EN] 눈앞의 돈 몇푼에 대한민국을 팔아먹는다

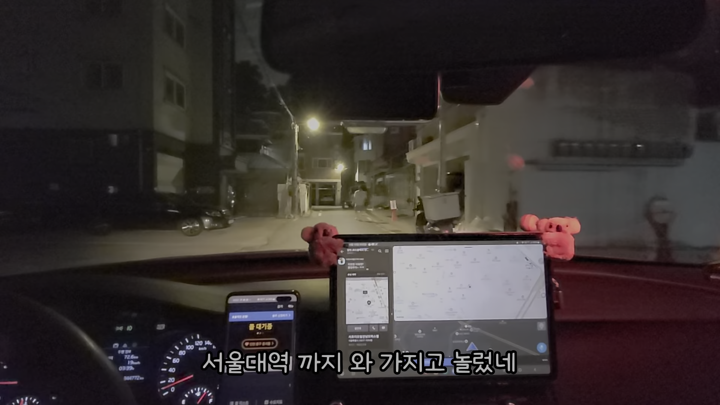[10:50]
서울대역까지 와가지고 눌렀네 한 천원 이상 손해봤을듯 어때 천원 정도야 뭐 아 스마일 와 여기 막다른 골목이네 후진해서 나가야겠네 습 아 여기 차 돌리면 되겠다 가서 보자